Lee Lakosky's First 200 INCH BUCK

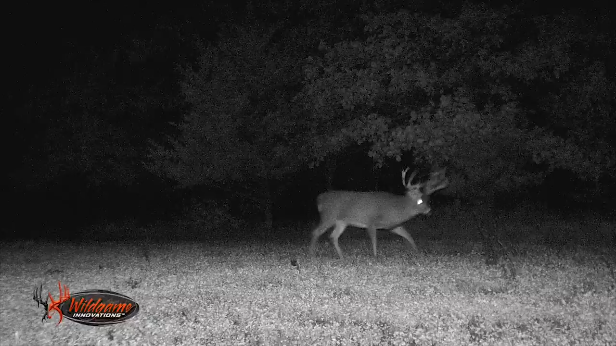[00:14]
Several bucks over here, but the one I'm looking for is he's six this year and kind of split his left beam and stuff and looks, you know, quite a bit bigger than he's been in the past, but you know, I don't know how much chance. He's not one that's real regular either.